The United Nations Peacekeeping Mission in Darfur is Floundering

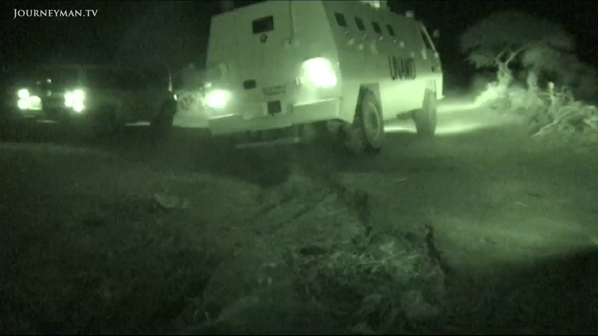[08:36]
After the attack, UNAMID began much awaited night patrols. This is the only protection the people of Kalma have.
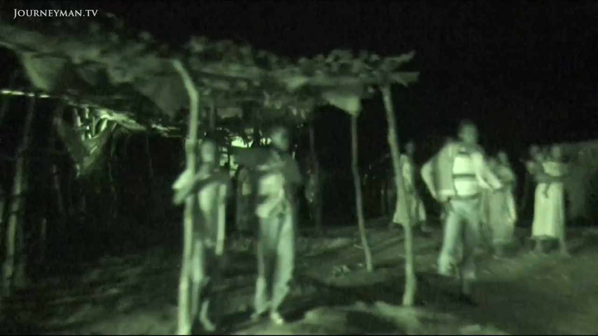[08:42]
The previous night, government police opened fire on the patrol. Tonight, intimidated, they worry it is going to happen again.
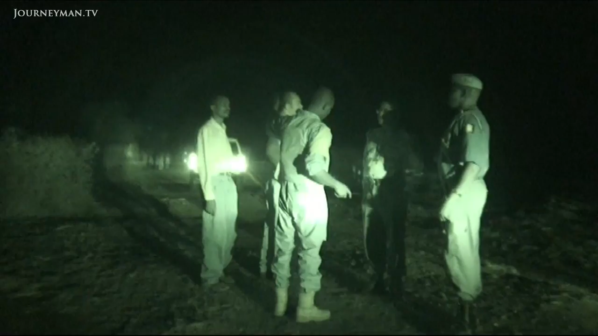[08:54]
Because of the shooting yesterday, they cannot go to the land. Don't worry about going there. I told you. Just recently in our report that he won't go because of the shooting yesterday.
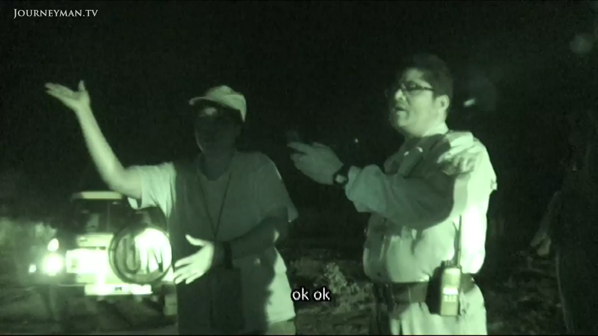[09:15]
Okay, okay. Did you follow through the rain? Inform the plus police. You can still call to inform them.
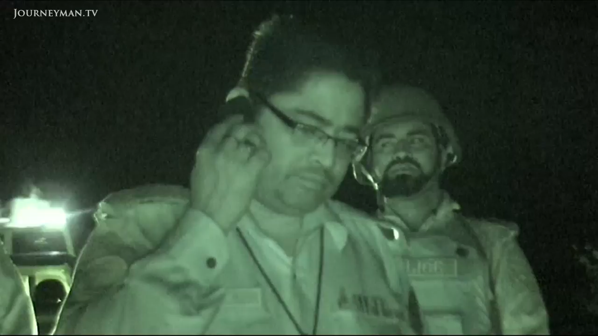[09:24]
UNAMID abandons the patrol. This 12-hour patrol is over in just two.